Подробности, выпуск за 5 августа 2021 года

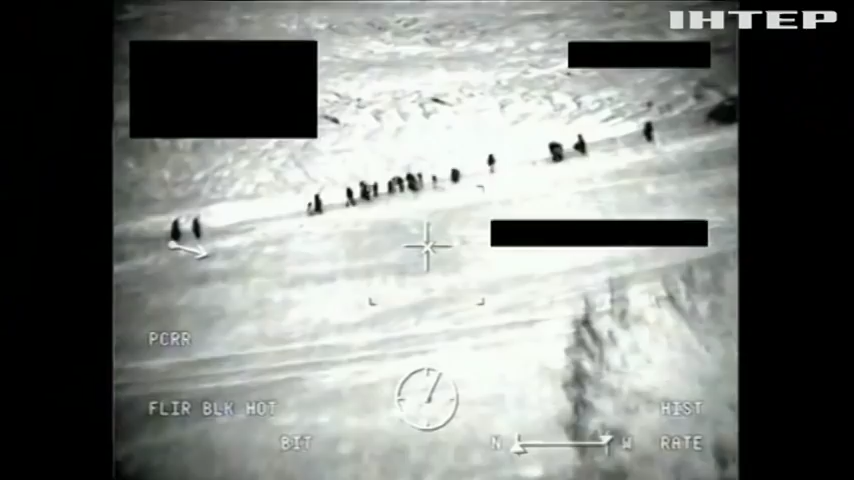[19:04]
Лише подивіться на ці вервиці людей.
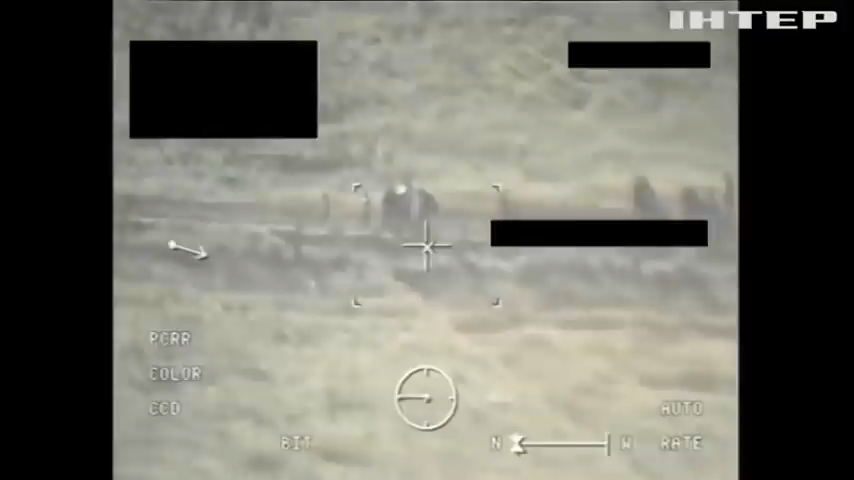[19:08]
Під покровом ночі вони переходять з білоруської території на Литовську. Спеціально уникають офіційних пунктів пропуску, щоби пробратися непоміченими.